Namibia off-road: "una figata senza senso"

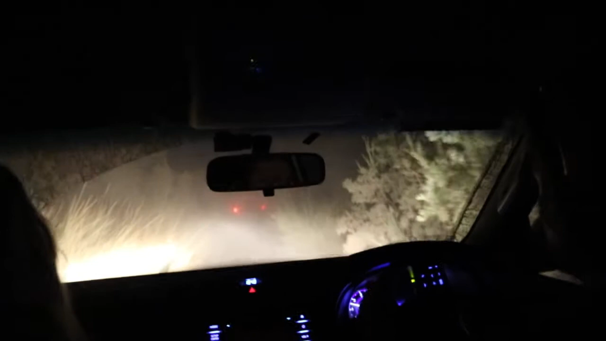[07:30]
Ma ci manca il leone che sbuca fuori. Sì, esatto. Lasciami andare un po', sennò tu la strada stai andando a cieca. No, la vedo, è che sì. Non c'è spazio, cioè proprio è stretta, cioè non ci stiamo. Cioè, dovunque passo, gratto.
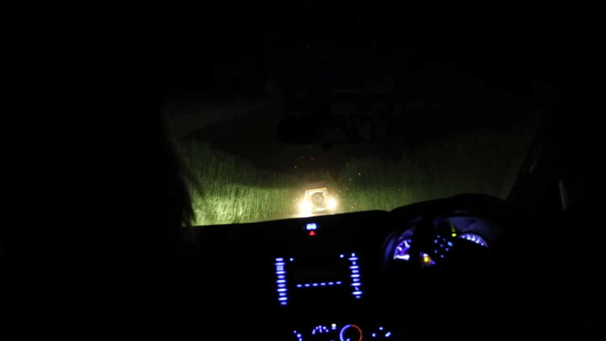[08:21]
Gli altri mettete le ridotte, sì, e andiamo indietro senza toccarci. Dimmi quanto posso andare, Davide. Dietro stanno facendo, riescono a fare manovra.
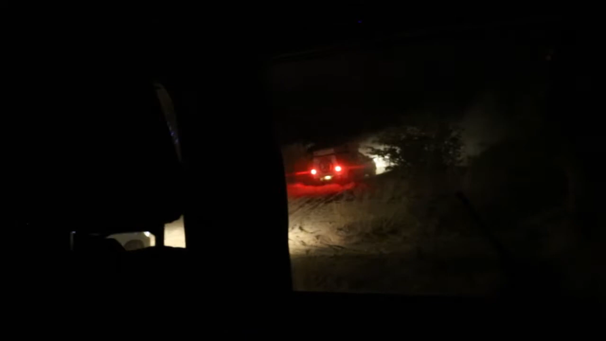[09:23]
Ma dove siamo? Ma siamo al punto di prima dove lui non è passato? Sì, sai che la macchina 2. Indietro.